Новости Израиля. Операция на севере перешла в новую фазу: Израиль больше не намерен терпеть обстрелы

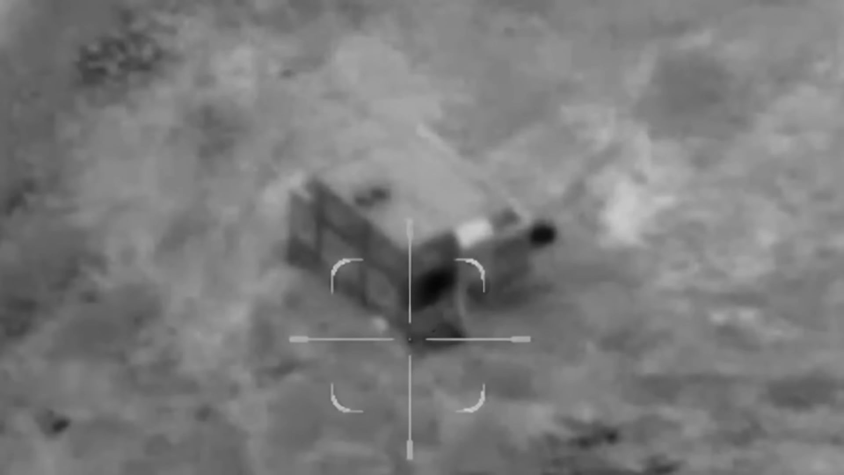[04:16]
В субботу военные самолеты нанесли удары по пусковым установкам на юге страны, готовившимся к обстрелу еврейского государства.